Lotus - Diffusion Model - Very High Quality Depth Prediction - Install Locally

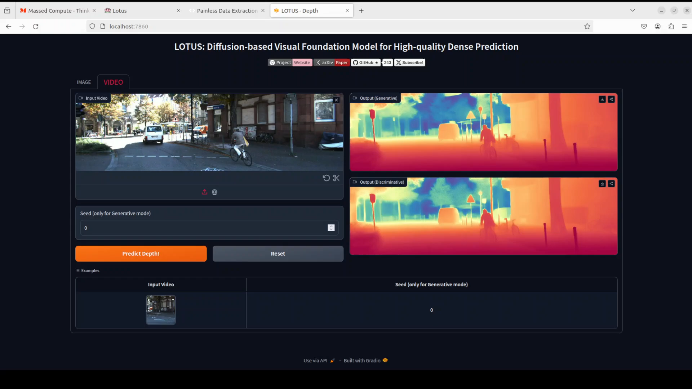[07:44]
so very nice you see so this is the utility of it where it the distance of this object can be